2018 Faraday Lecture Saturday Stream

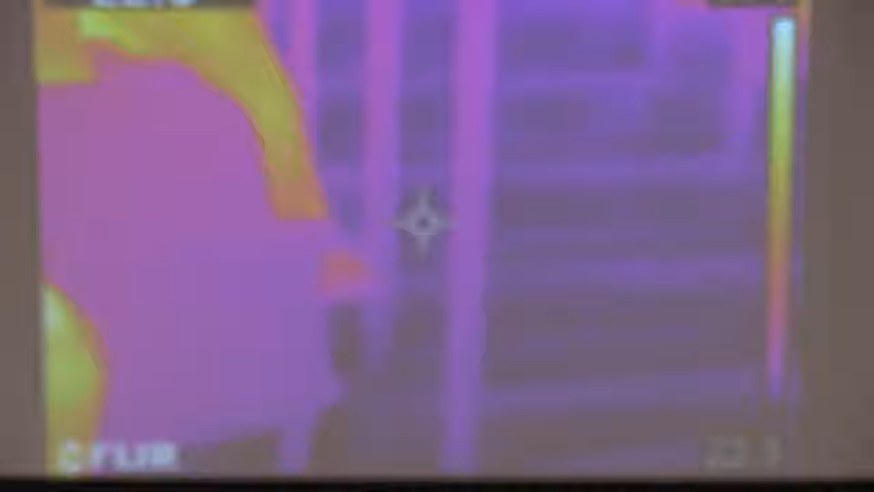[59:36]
But this is all of you.
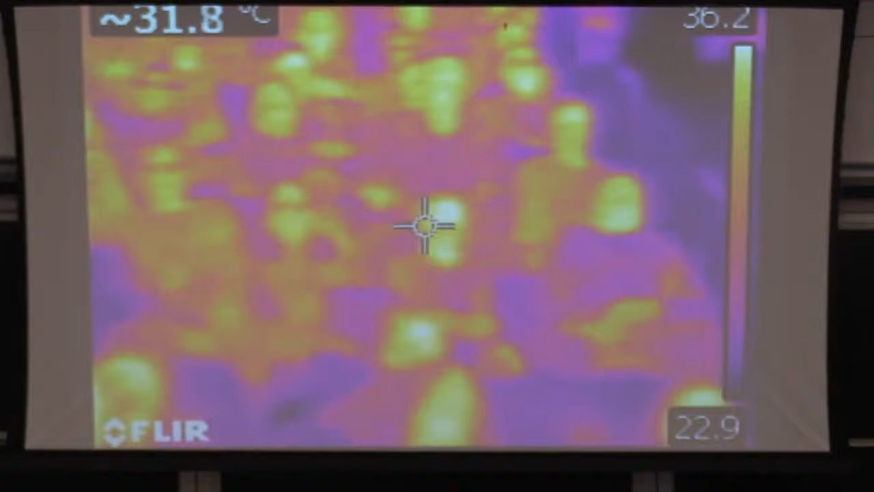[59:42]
On screen: spot 31.8°C
Yeah, and infrared light, you're always glowing like this because you're always kind of warm.
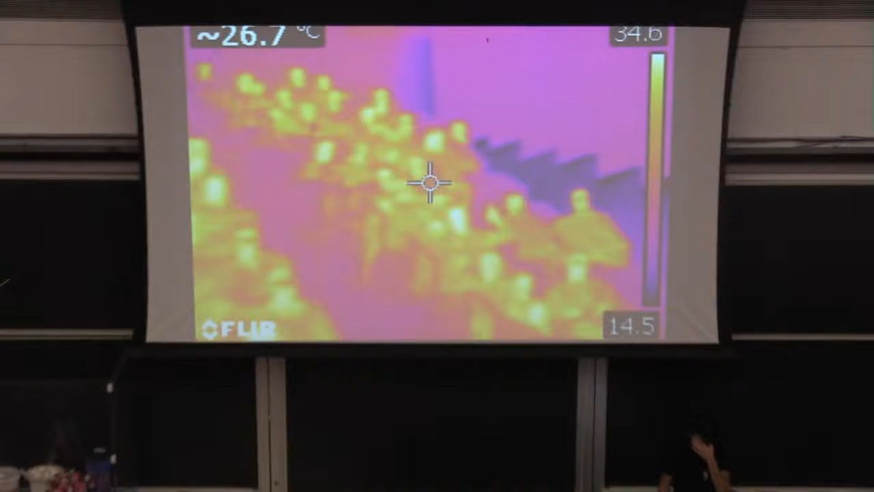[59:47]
On screen: spot 26.7°C
You can actually tell temperature by how much infrared light you're giving out. And you are one hot audience.
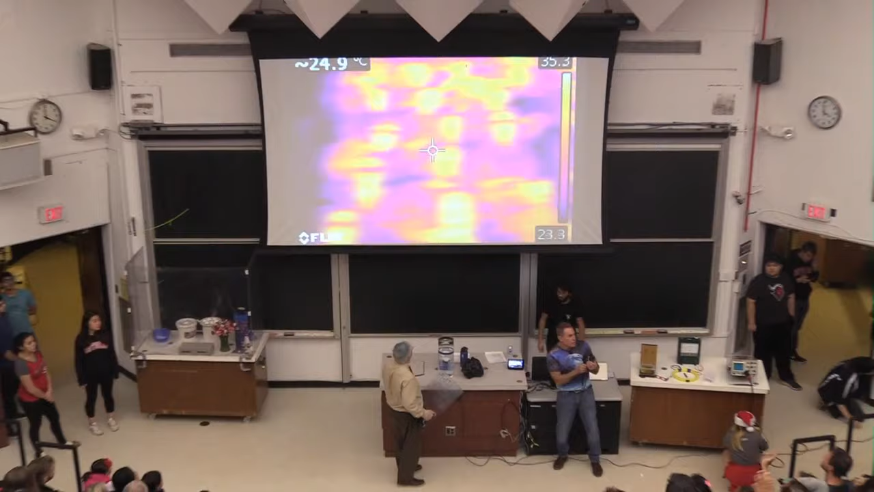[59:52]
On screen: spot 24.9°C
Yeah. You can actually tell exactly your temperature with this camera. Okay? Look at that. And you're all glowing all the time.
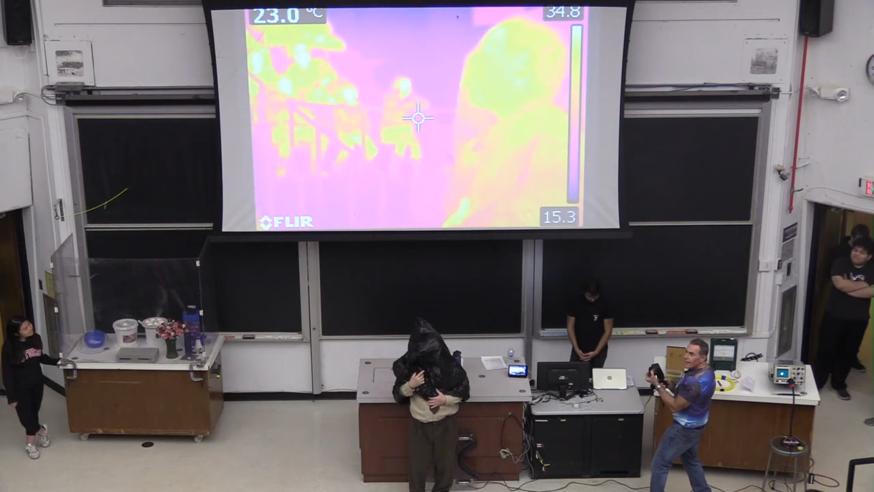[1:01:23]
On screen: spot 23.0°C
Visible light is stopped by the black plastic, but infrared light is not, right? It's right next to red, but it doesn't work the same. A big round of applause for Mark.